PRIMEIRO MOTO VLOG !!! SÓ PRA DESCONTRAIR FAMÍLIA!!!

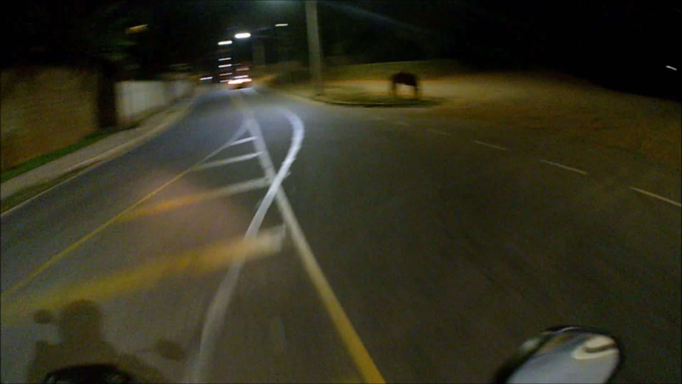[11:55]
Ai, ai. Cê é louco, meu. Ô, rapaz, o trem tá aqui já, ué. Ai, eu gostei. Ó, já daqui dentro do Cidade Nova. Gostei demais.
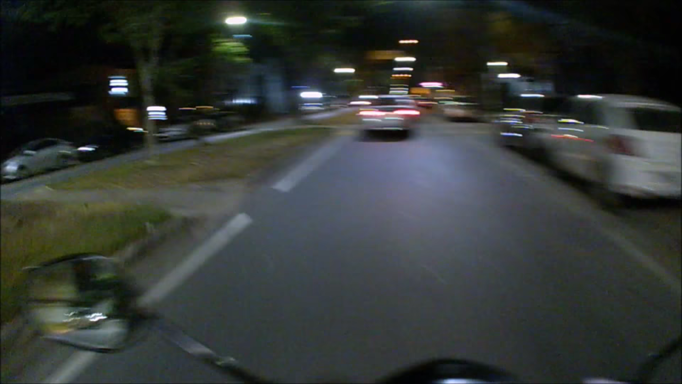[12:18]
Tem que parar no posto pra encher o pneu, porque tá difícil.